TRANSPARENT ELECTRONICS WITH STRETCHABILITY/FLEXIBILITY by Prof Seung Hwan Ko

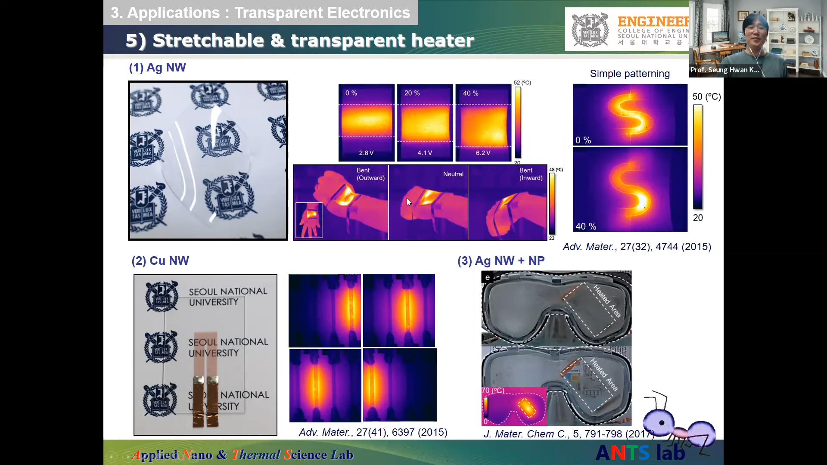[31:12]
And then when you apply the heat and then only some part is going to be heated up, but you cannot see which part is going to be heated up because it's invisible to your eye. And the skin sensor can be also realized in a highly stretchable and transparent form.